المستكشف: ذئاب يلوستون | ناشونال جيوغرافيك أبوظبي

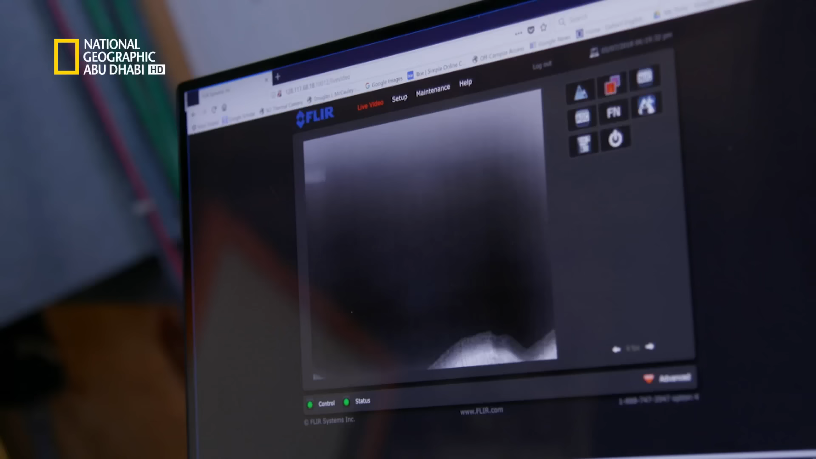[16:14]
إذن ما نبحث عنه في هذا المحيط البارد والمظلم والرمادي على الشاشة هو مجرد إشارة من البياض التي ستكون